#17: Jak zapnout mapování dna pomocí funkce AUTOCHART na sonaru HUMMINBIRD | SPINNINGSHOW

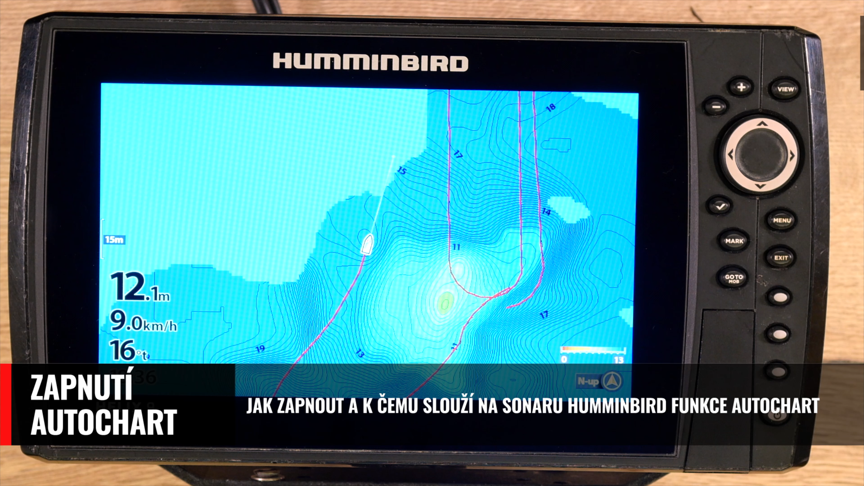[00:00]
On screen: depth 12.1 m, speed 9.0 km/h
AutoChart to je funkce u Echolotu Hummingbird, s pomocí který si můžete mapovat dno a vytvářet vrstevnicové mapy.
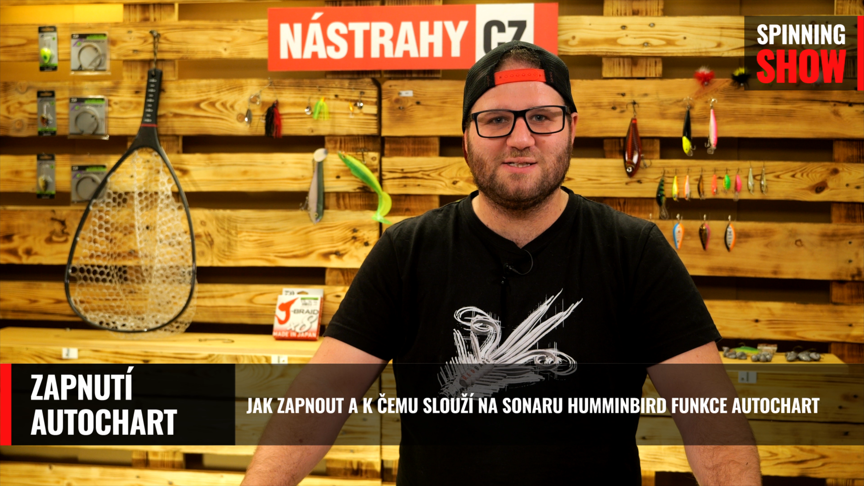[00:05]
Samozřejmě nejdřív si zapneme režim zobrazení mapy. Zapnutí funkce AutoChart je strašně jednoduchý.
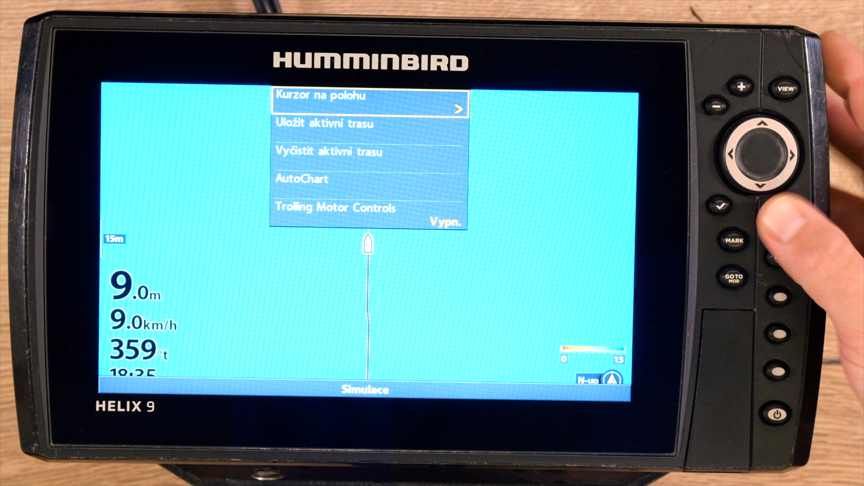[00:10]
On screen: depth 9.0 m, speed 9.0 km/h
Stisknu tady tlačítko menu, dám dvakrát nahoru, tady záložka AutoChart, dám doprava a tady vidíte, že nahrávání vypnutý.
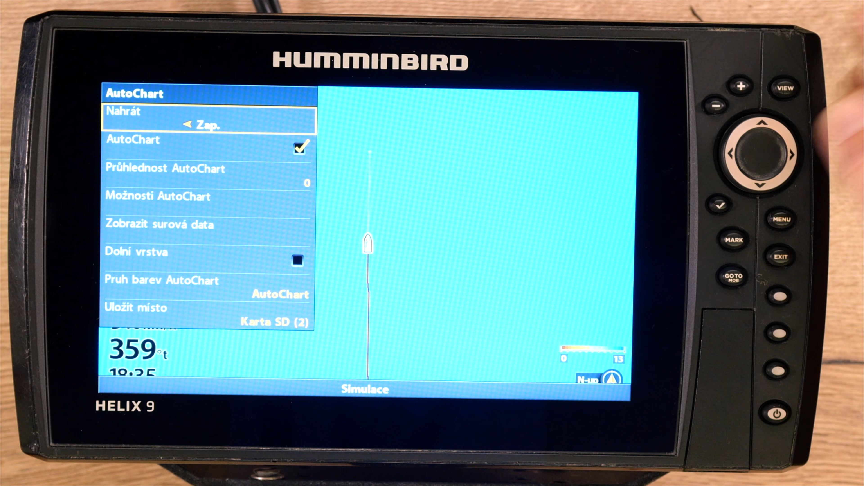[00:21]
Takže já dám znova doprava, tím se mi zaplo a Echolot už krásně vytváří vrstevnicové mapy, jak tady vidíte. Za lodičkou, tady která je na obrazu, jede vlastně čára,
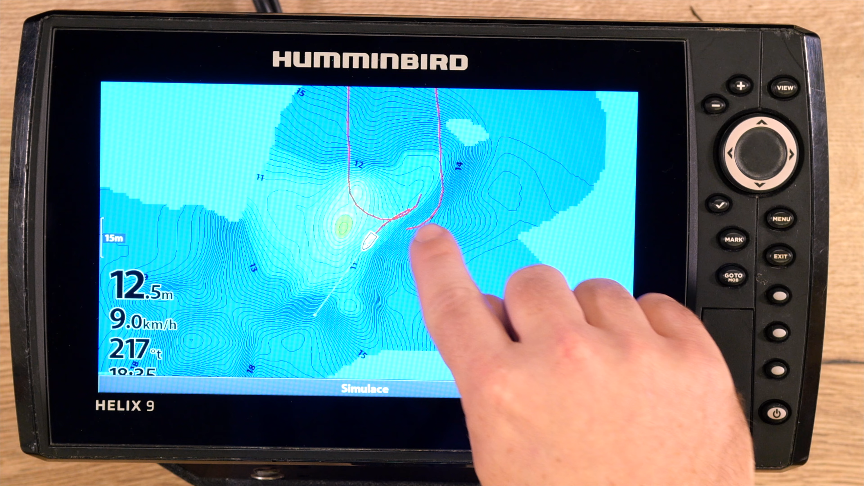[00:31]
On screen: depth 12.5 m, speed 9.0 km/h
to je vlastně historie pohybu po mapě nebo v prostoru vaše a vy správně, abyste místo hezky dokonale zmapovali, tak byste ho měli projezdit takhle jedním směrem a potom kolmo druhým směrem.
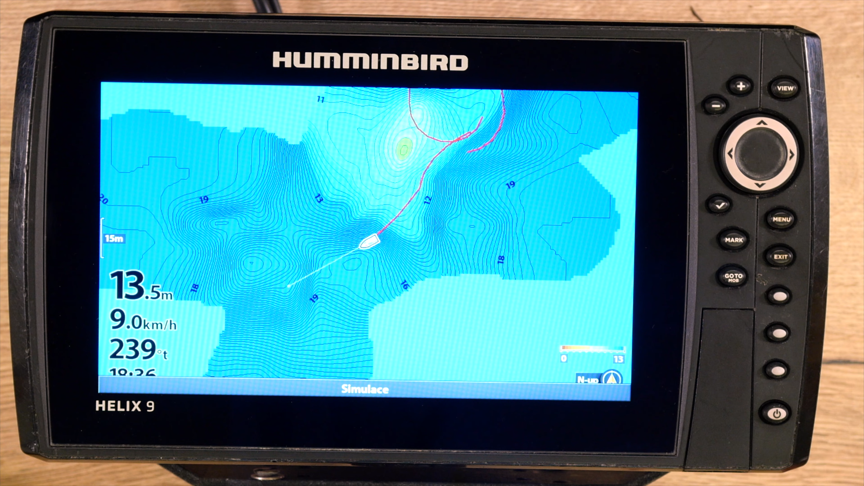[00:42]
On screen: depth 13.5 m, speed 9.0 km/h
V tu chvíli je nejdokonalej zmapovaný, jak může bejt.